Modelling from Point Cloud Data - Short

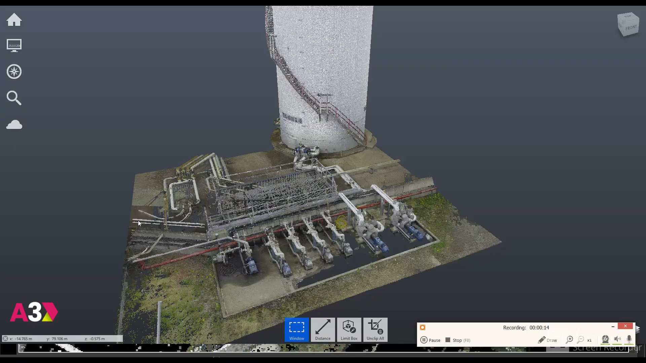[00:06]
This is a technique that we have been showing our customers as part of our accessibility of using point cloud data.
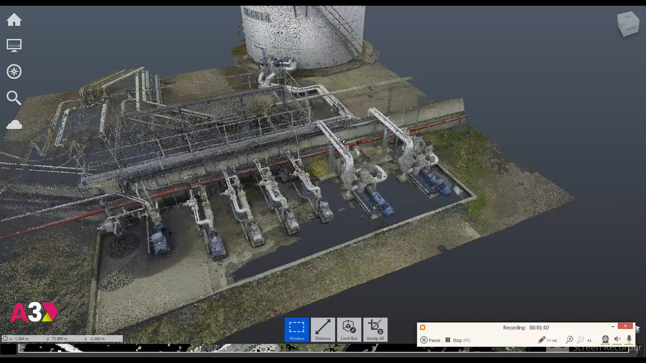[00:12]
So we're just looking at the area in question,
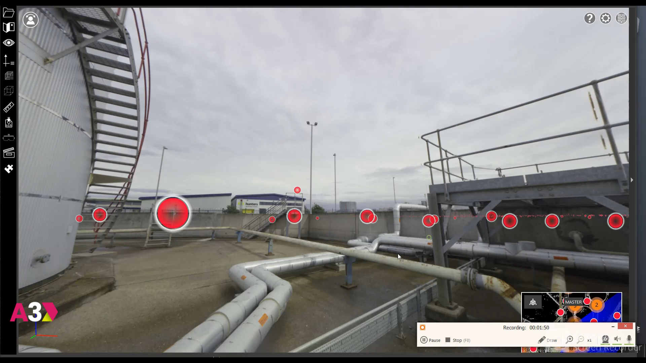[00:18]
just a single tank feeding a couple of pumps and we're going to have a go at trying to run a new pipe from an existing connection.
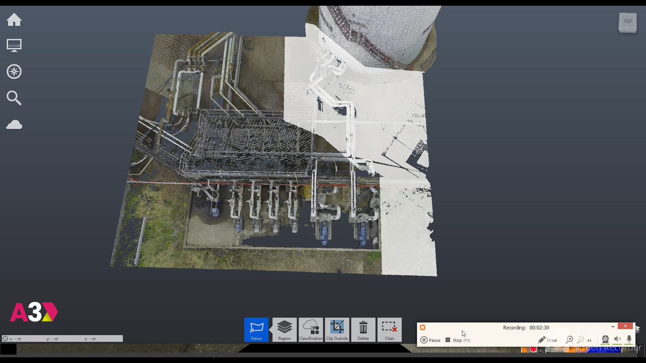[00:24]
So this is me just cropping out the data first. We now come on to modelling out the existing pipe work to allow us to tie a new pipe in.
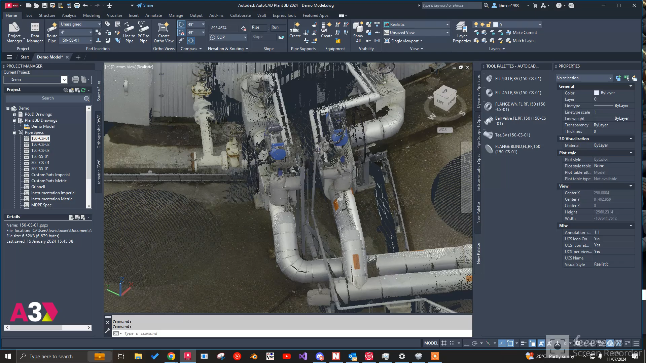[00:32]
So it's just identifying the pipe within the point cloud data,
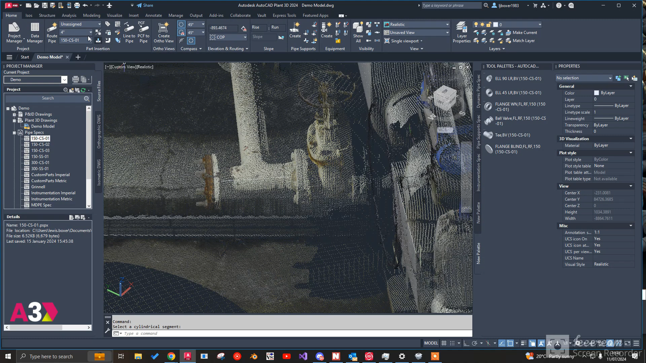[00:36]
adding in the four inch pipe and a weld net flange, which we can tie into later. Okay, so the fun section, so we get to run the new pipe run.
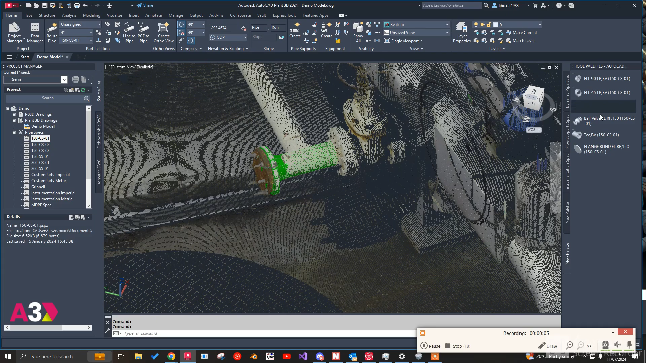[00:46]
So I'm going to tie into that existing weld net flange,
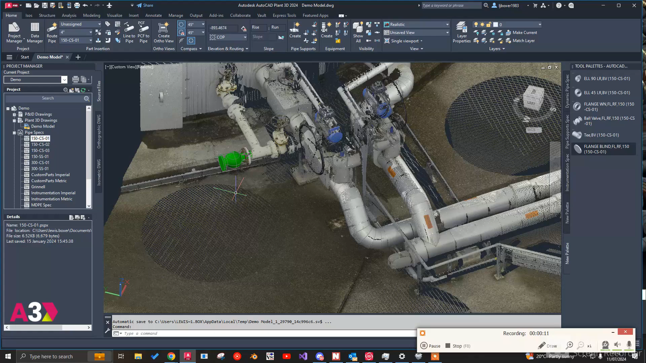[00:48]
put the ball valve in first for isolation, automatically put in its gaskets and its bolt set.
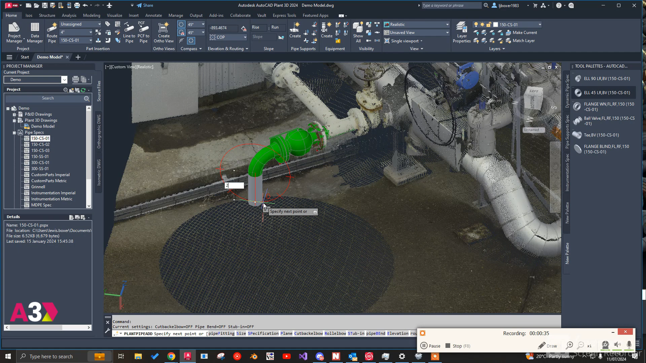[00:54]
And we're going to run the new pipe run across.
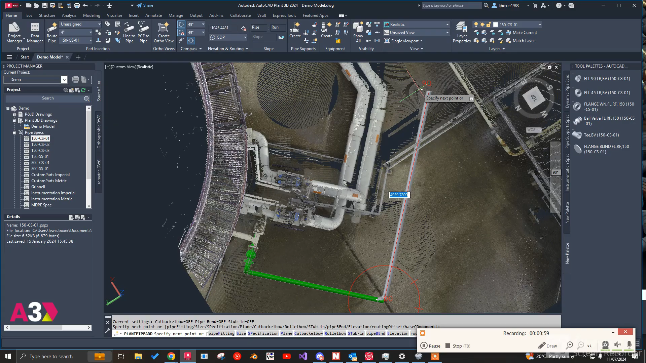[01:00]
At this point, I've realised gone straight through the middle of a cable tray. So I'm just deleting out the pipe. I'm going to put a little jump in.
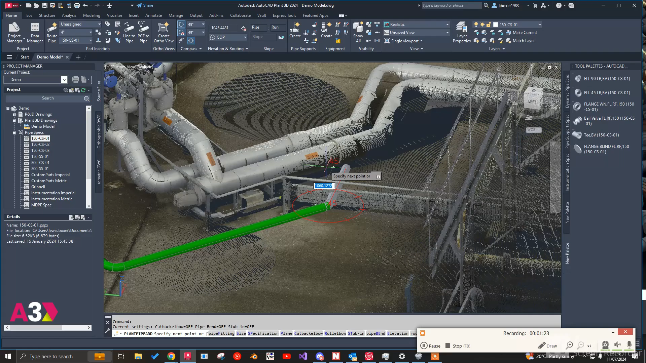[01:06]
I appreciate it's probably not the best path to take to put in a new pipe run, but it gives you a real indication of how much you can do within the system.
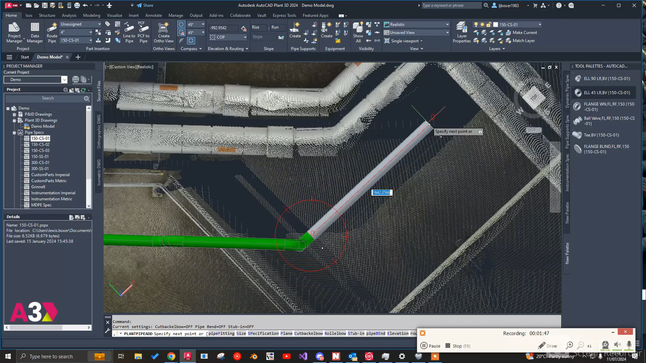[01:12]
And with the point cloud data,
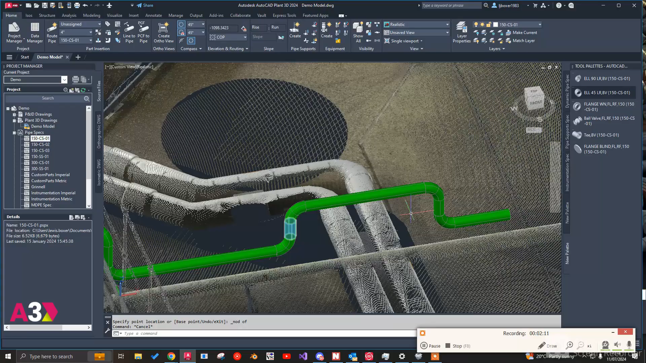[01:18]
it just gives you the full picture of what is going on inside that site.
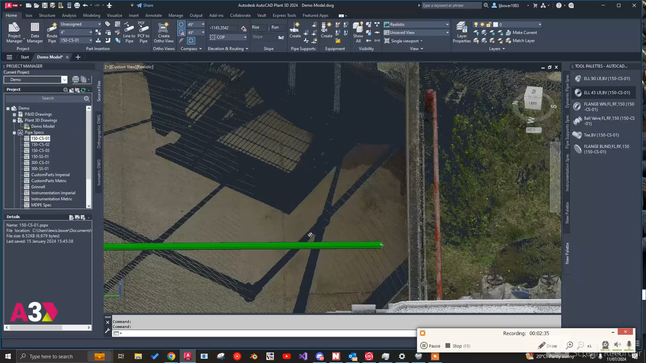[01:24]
And it just gives you an idea of what you're going to be able to hit and what you want to stay away from more to the point. So at least you're just dragging components out of that tool palette and just dropping them straight on top of the pipe.
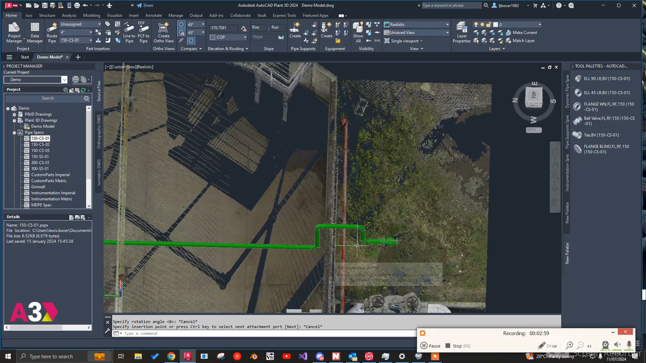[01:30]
And it's automatically building that bill of materials for us.
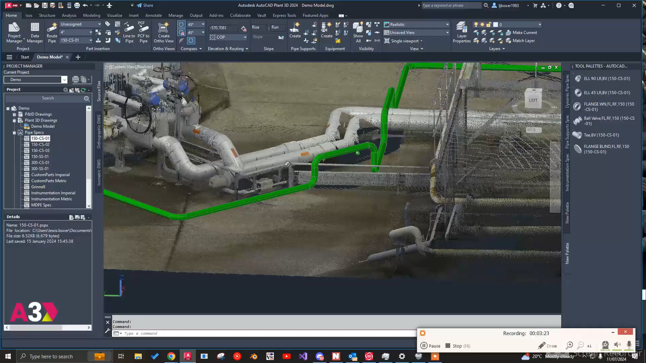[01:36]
So I'm now going to take the pipe supports and start putting them in. Probably one too many in there, but you get the point.
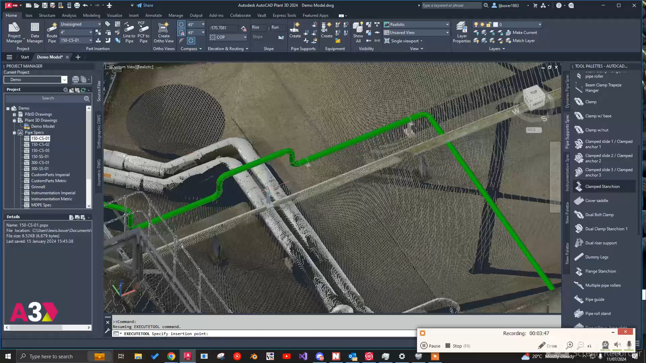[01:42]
And even with these pipe supports, I can take into account the height of the ground in relationship to everything else.
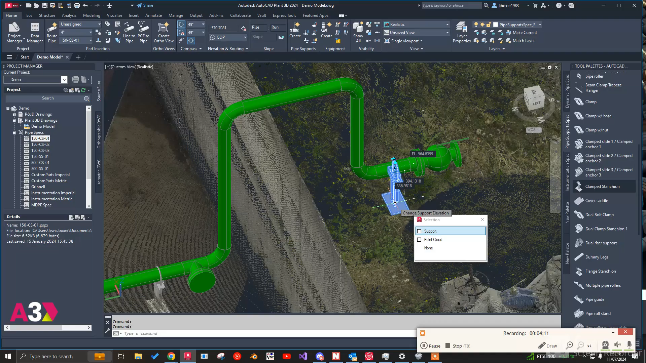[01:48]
So I know exactly how high they need to be.
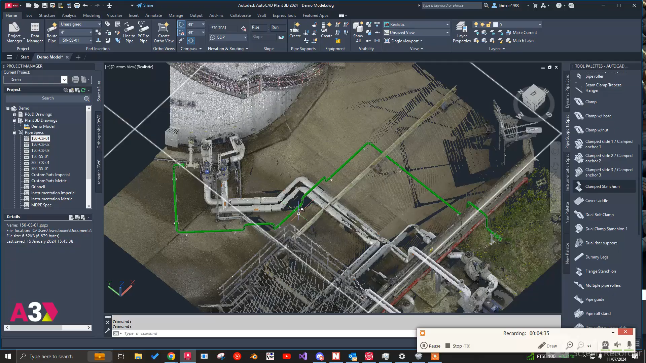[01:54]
Okay, so we finally come on to the isometrics.